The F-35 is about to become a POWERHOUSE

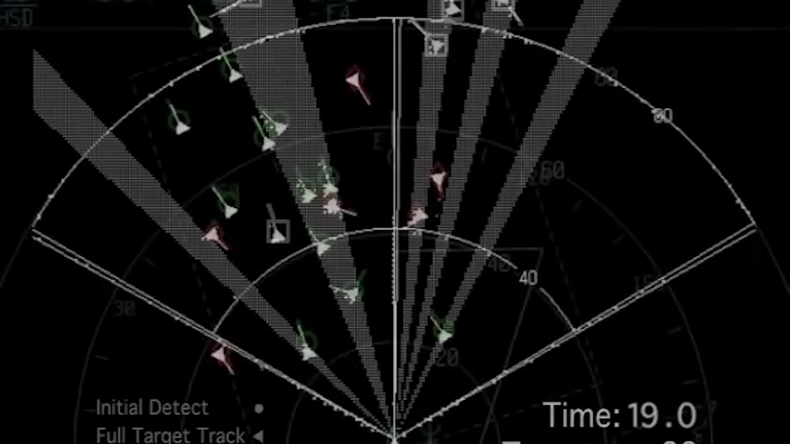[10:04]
As Aviation Week's Steve Trimble reported, this new design has the potential to double the F-35's target detection range with the same power output as today and in the same sized array,